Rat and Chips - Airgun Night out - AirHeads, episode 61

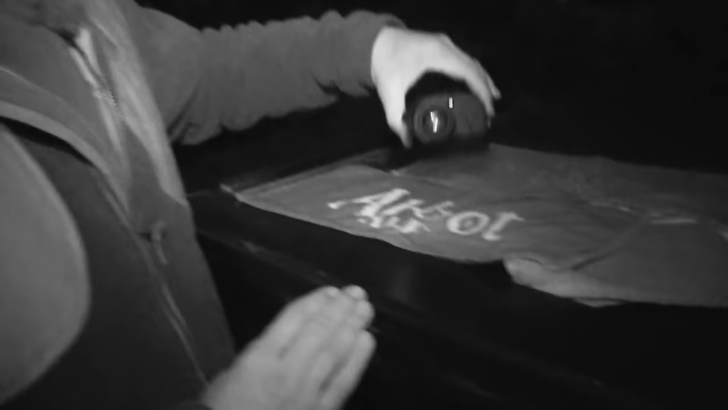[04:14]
So you put your thermal imager down, it doesn't make a noise. If you didn't know about it it would be, oh, the fox is gone. So I can drop it on these and it doesn't make a noise. It's absolutely fine.
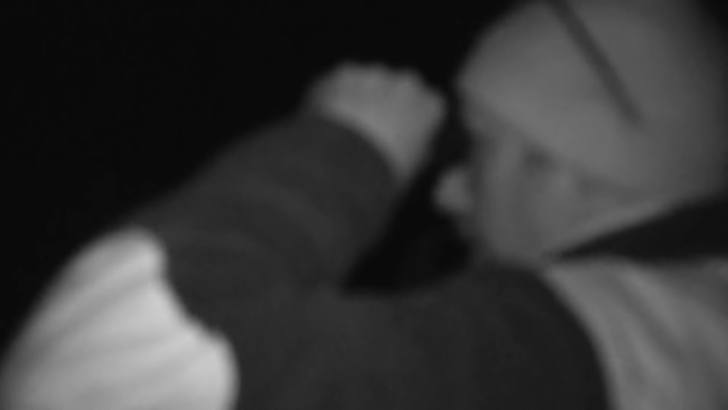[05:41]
Paul first scans with the thermal and then finds the rats in the scope.
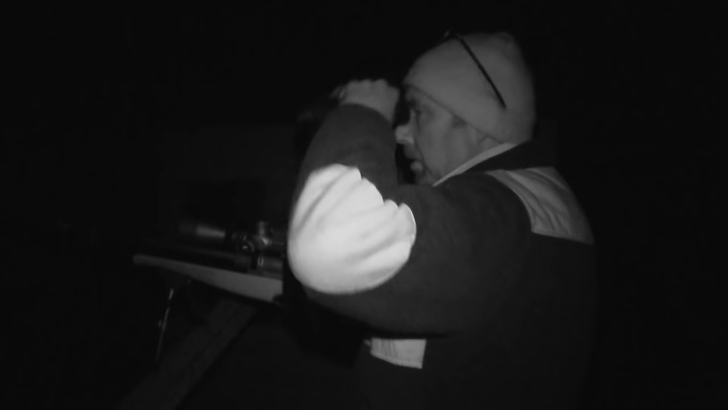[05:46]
With night shooting everything has to be second nature and Paul loves the no fuss solid build off his air arms.
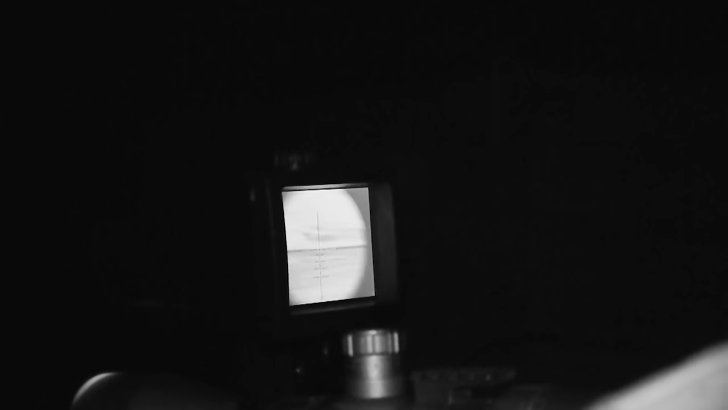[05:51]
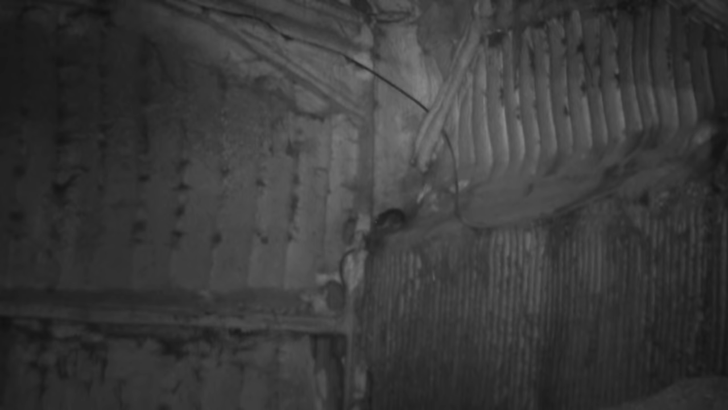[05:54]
He's 30, about 30 yards. How's that? That's how you kill rats with an air arms S510. That's 30 yards. As you can see, all the things we did back when we were testing the zero paid off.
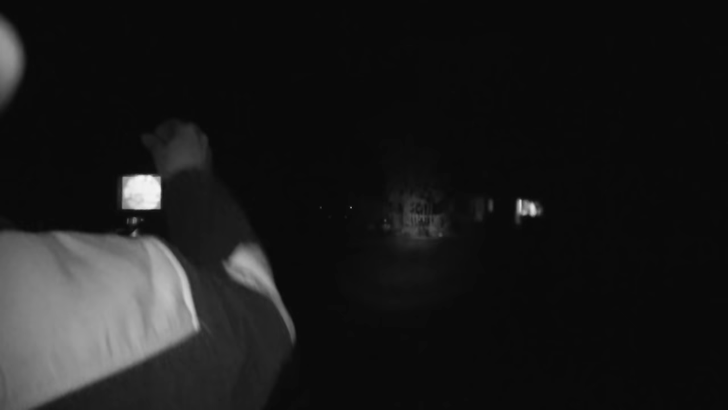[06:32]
As the time ticks by it's becoming clear that the rats have found another party and we haven't been invited.
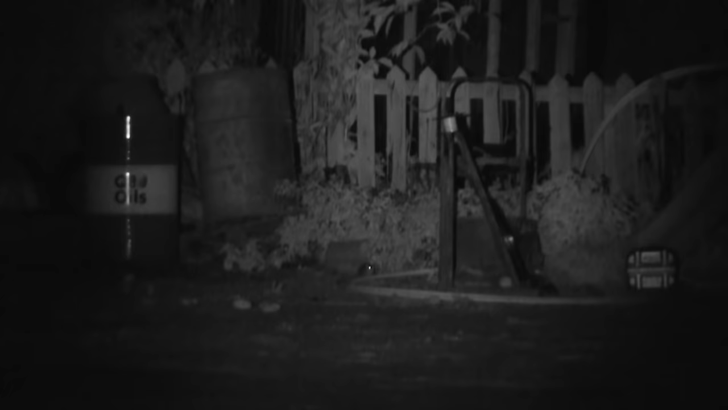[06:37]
However, the ones we do find Paul dispatches with impressive shooting.
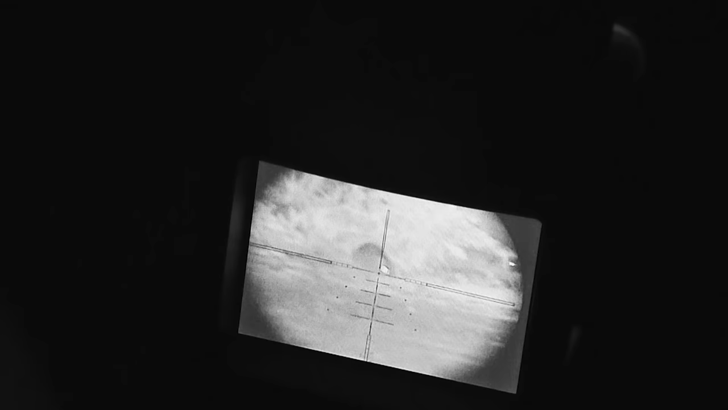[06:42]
Now, there's a rat there dying in front of them and they're eating them up.
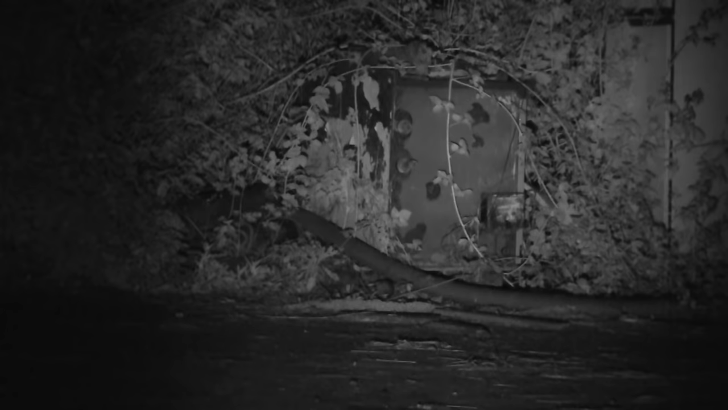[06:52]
You got that? Three dead rats. I'm pleased with that. That was freehand.
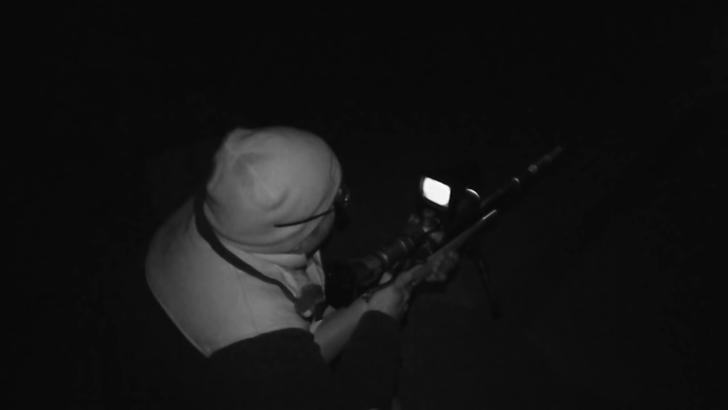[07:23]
God, I live the life. This is rock and roll.
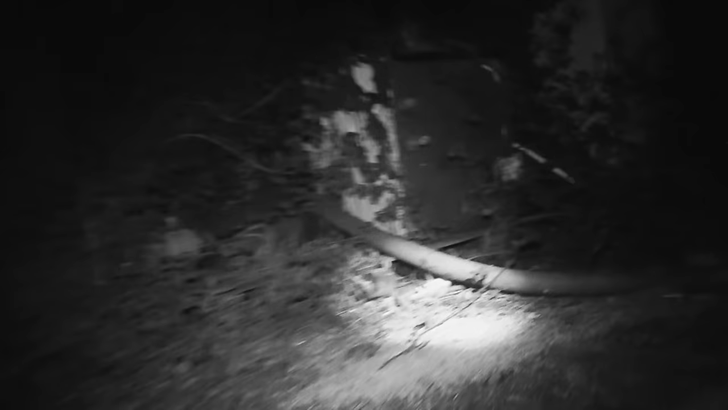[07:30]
My God, that's bigger than the last one, wasn't it?
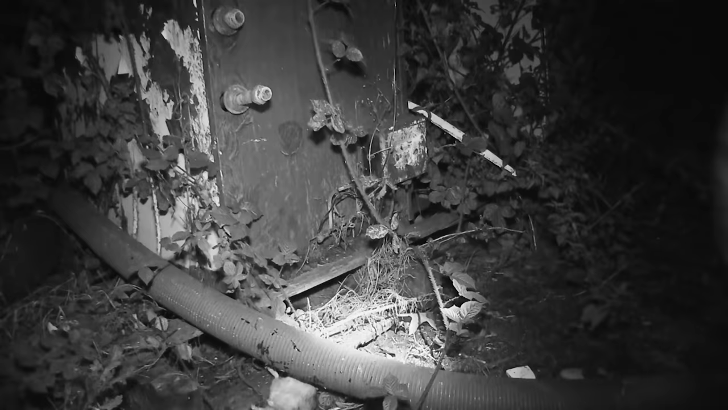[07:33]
There's a blood splatter from the other one, right? The size of that bad boy. There you go.
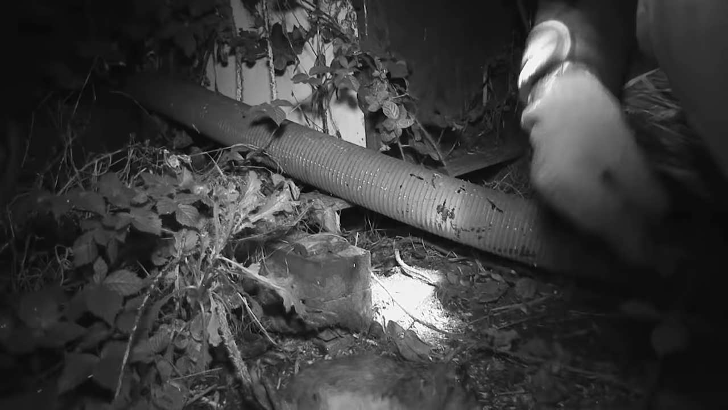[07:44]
That was shot at 45 yards. I aim just behind the ear.
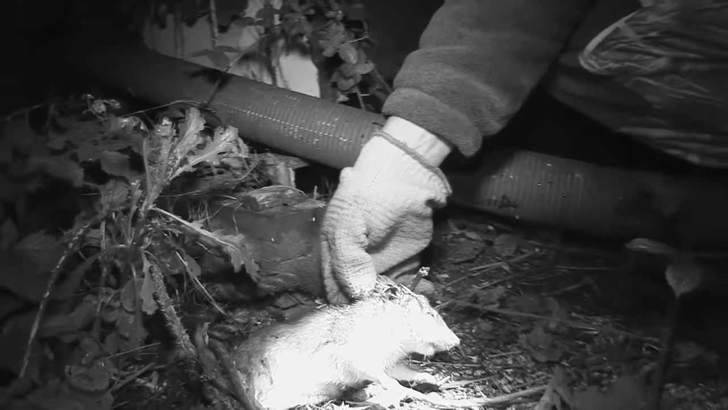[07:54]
Yeah, that'll do, wouldn't it? That's what you call accuracy. And anybody who tells you that 177 won't penetrate and kill that, good blood splatter.
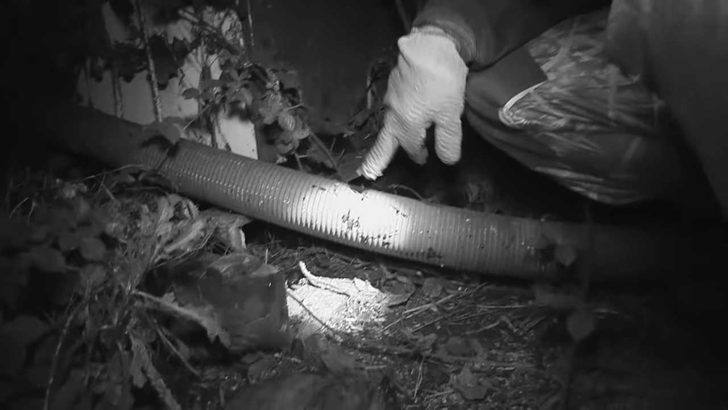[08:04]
Absolutely devastating.
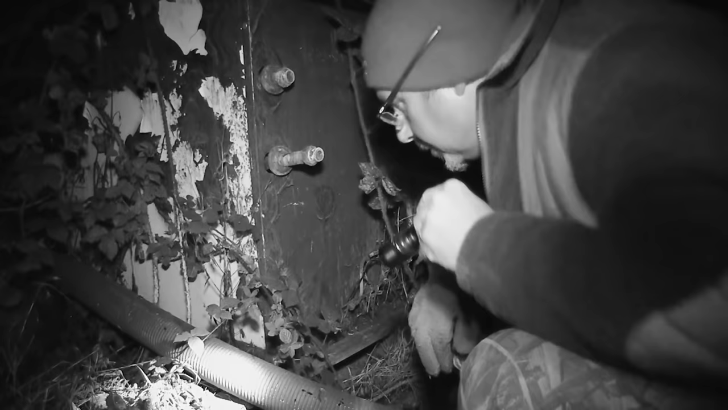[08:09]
Now, there is two other dead ones, but there is no way on God's earth I'm putting my hand under there to retrieve them because I don't like rats.